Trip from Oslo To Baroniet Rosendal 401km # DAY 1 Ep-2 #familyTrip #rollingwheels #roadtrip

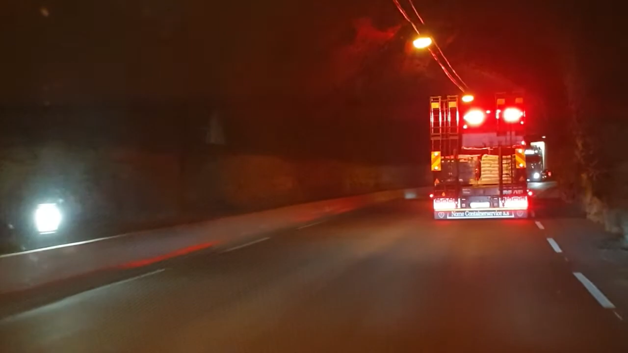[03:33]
परफेक्शन से एकदम वो नहीं, राउंड नहीं किया गया. सो दे आर ये एकदम कट टू कट बने हुए हैं लॉरी के. तो ड्राइवर मस्ट बी वेल एक्सपीरियंस.